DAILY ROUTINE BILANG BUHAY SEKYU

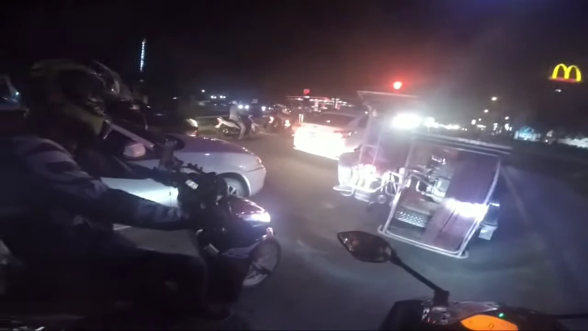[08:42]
Ay, nag-uwi siya, siguro hindi siya taga rito. Ganun talaga pag hindi taga rito. So, kailangan mo lang kailangan mo lang iba yung pag-iingat, guys, no?